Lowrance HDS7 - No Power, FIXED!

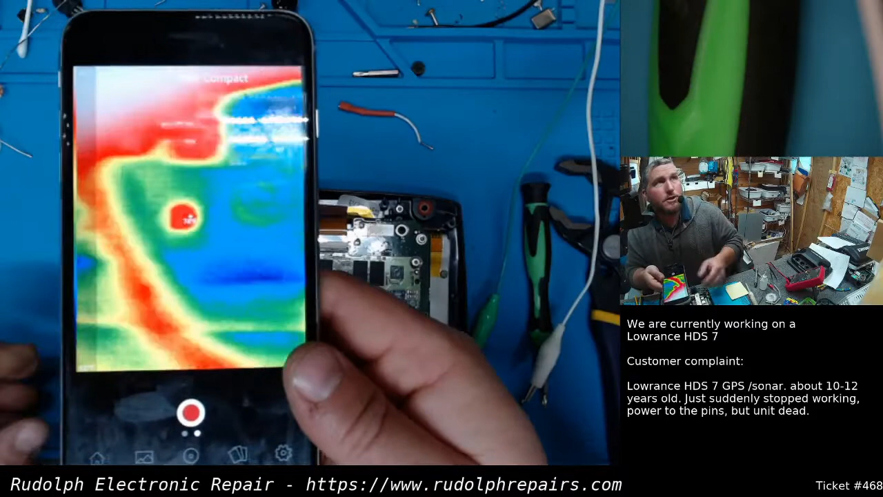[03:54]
Okay, I'm going to try to adjust this so you can see, hopefully. I'm going to press the power button right now.
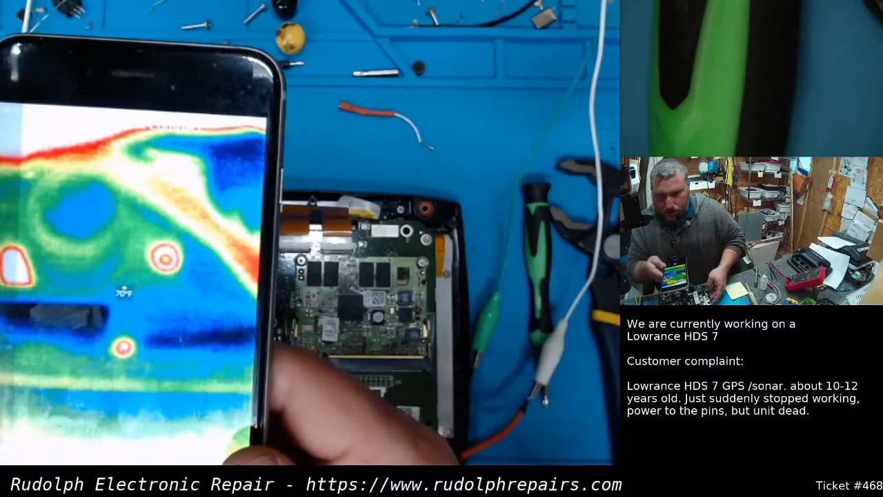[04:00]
Power button's on. See what that is right there heating up.